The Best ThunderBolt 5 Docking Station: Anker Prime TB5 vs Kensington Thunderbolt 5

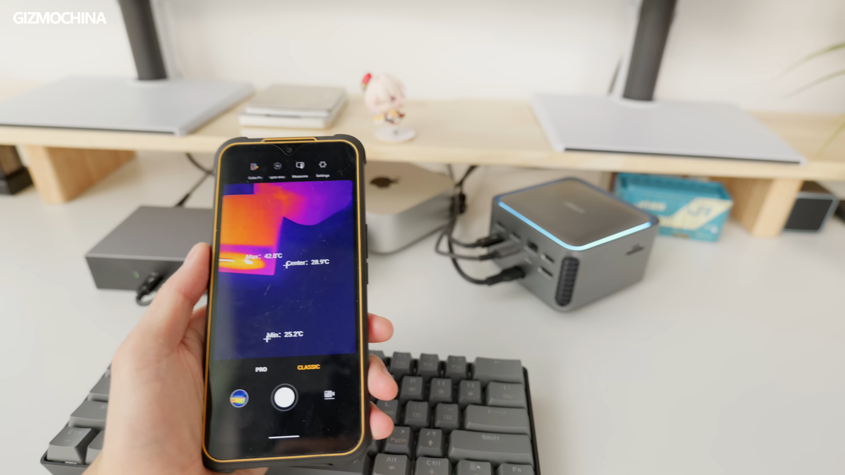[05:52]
On screen: max 42.8°C, min 25.2°C
So right now, I have the Kensington docking station and Anker docking station connected to one monitor each, right? So let's see the temperature control. Kensington docking station, the temperature, the hottest part is from the ports.
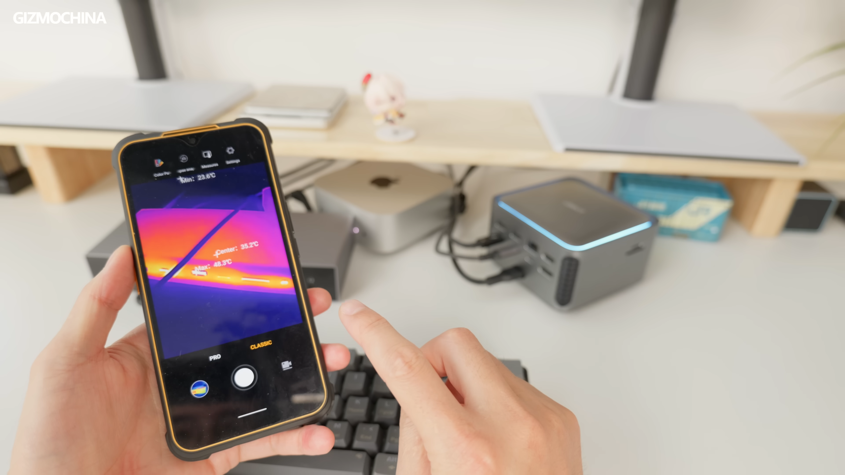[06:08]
As you can see, the temperature is as high as 48 degrees Celsius. It's from the USB-A port and it's actually a bit hot.
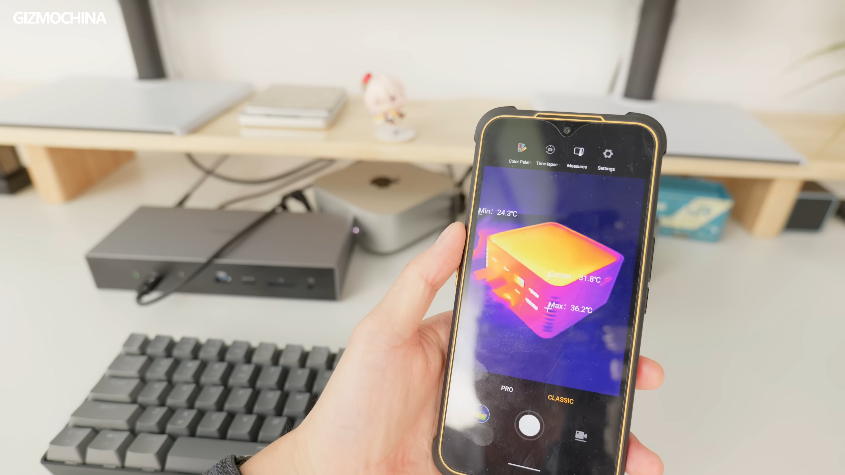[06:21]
On screen: max 36.2°C, min 24.3°C
While on the Anker docking station, the temperatures are significantly lower, right? 38 degrees Celsius, above 40 degrees Celsius, which means the temperature control on the Anker docking station is much better.